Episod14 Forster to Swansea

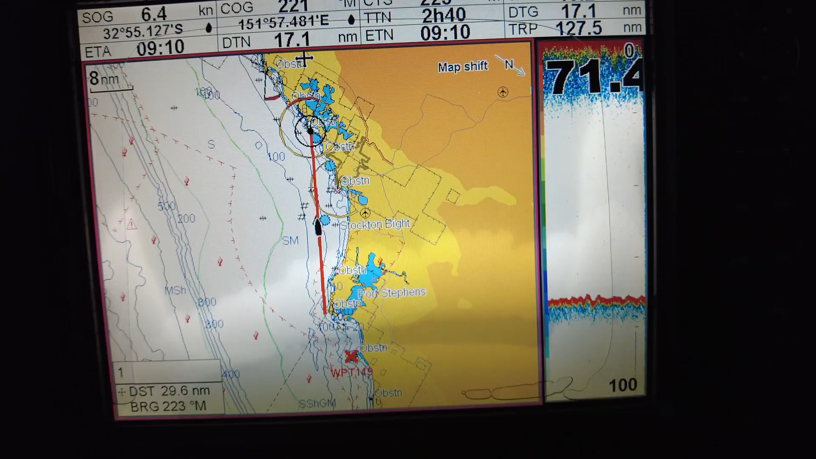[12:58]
So this has been the trip for today. We left here at Broughton Island at 2 o'clock this morning, travelled up around Port Stephens. That's our position now. This is our destination. So that's Swansea. We've got to cross a bar there, but it should be pretty good. And into Lake Macquarie.
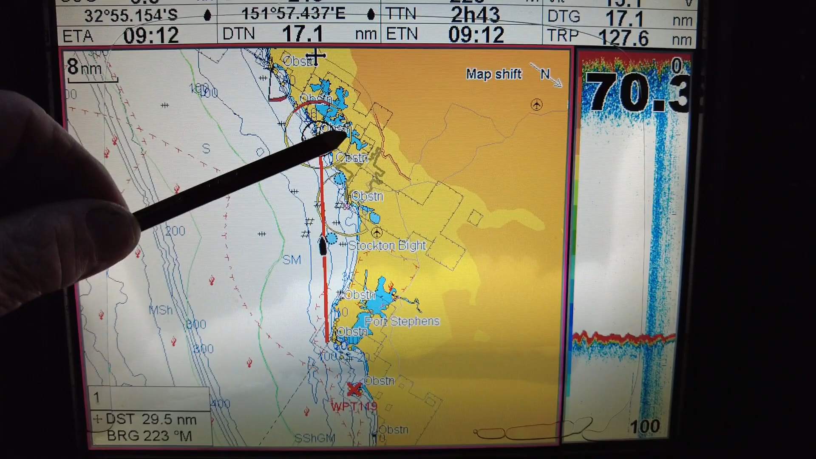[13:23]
Later in the morning, we pass through the Newcastle anchorage, where quite a few bulkers are waiting to be piloted in and loaded with coal.